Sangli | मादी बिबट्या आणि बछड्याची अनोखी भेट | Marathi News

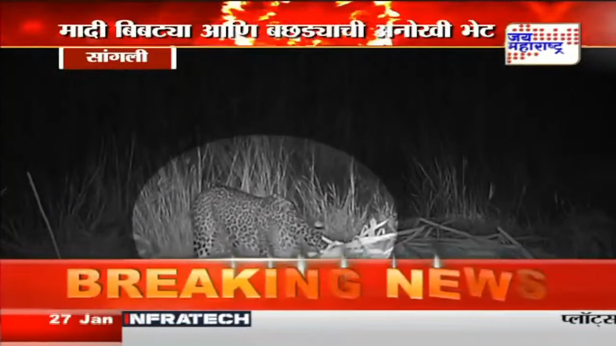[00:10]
सांगली जिल्ह्यातील वाटेगाव येथे मादी बिबट्या आणि तिच्या बछड्याची अनोखी भेट झाली आहे. वनविभागाच्या ट्रॅप कॅमेऱ्यामध्ये हा संपूर्ण प्रसंग चित्रित झालाय.